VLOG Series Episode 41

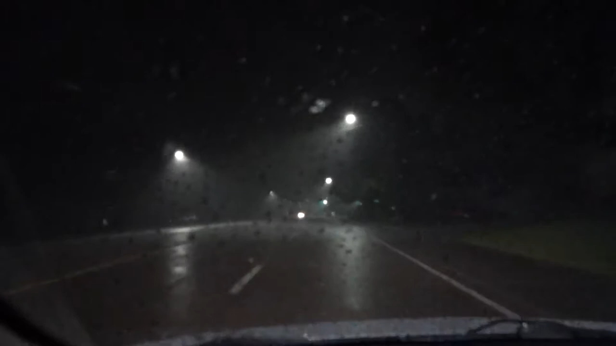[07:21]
I really don't know if this is showing just how much water is flowing over the roads right now. It's insane.